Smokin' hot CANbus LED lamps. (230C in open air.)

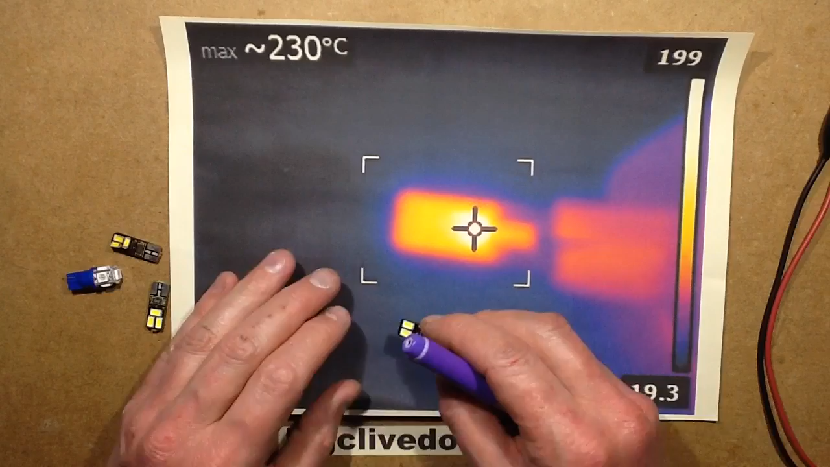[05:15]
On screen: max 230°C
This little one got up and at peak Temperature before I decided chickened out because this was an open air as well
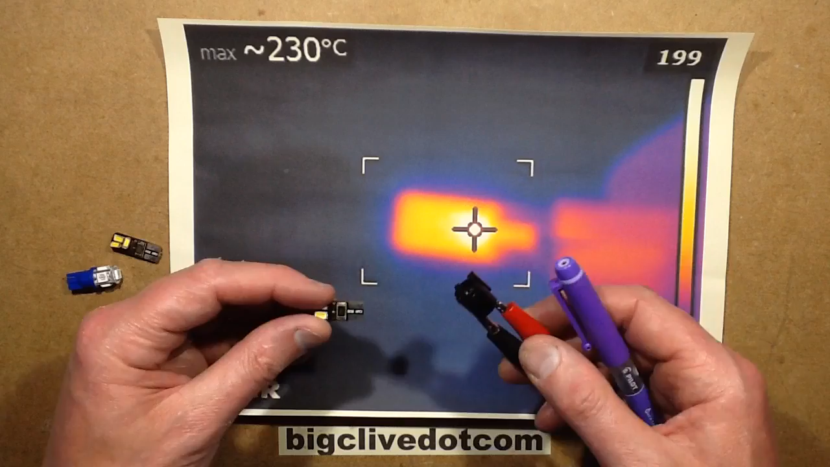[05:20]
On screen: max 230°C
and to I took leads off because the leads were starting to get hot and plasticky It
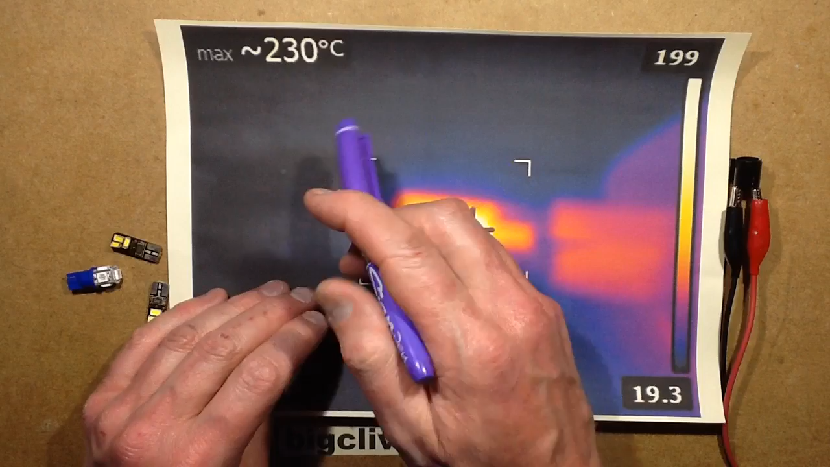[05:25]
peaked at 230 degrees centigrade and you think you've already got the LED
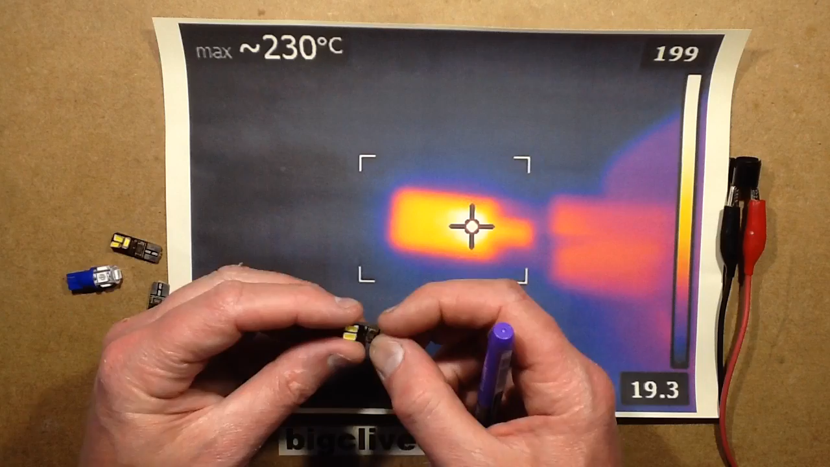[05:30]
junction temperature because they're pushing LEDs in these little things quite hard And then they've got that